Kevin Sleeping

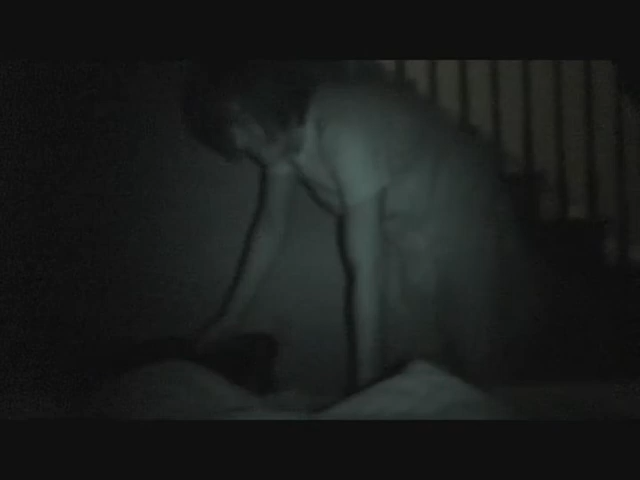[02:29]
you're gonna video proof there we go now that is the kind of shit that goes on when you are fucking snoring as fucking loud as fucking oh my god god I've never been so pissed off in my life at the same time though it's fucking hilarious